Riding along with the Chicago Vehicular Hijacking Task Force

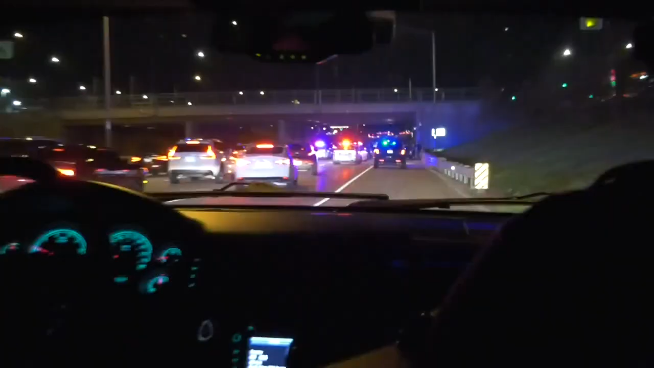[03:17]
and an understanding that some suspects will slip off the hook. Not this one, though. Officers followed this stolen vehicle from the Dan Ryan to 57, where they pulled over and arrested the driver and recovered the car.